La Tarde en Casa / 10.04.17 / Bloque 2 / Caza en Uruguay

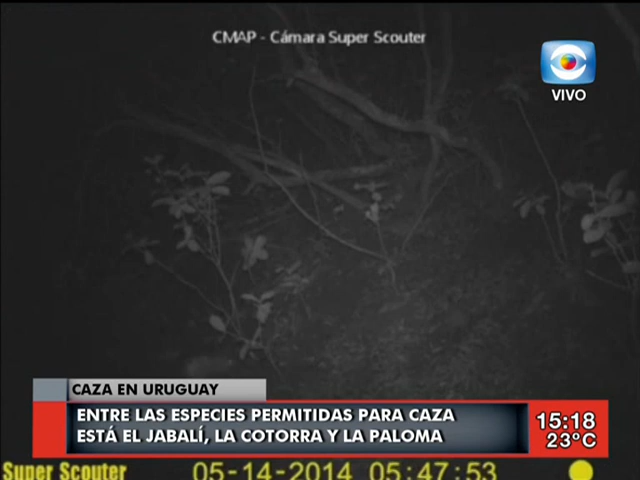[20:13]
Esto en realidad es una secuencia fotográfica, no es un video. Ah, qué porte tiene. Pero sí, hay muy buenas tomas y ya te digo, es una herramienta muy usada en Argentina, por ejemplo, en los parques nacionales es muy usada y es la forma que tienen también de hacer seguimientos sobre los jaguares,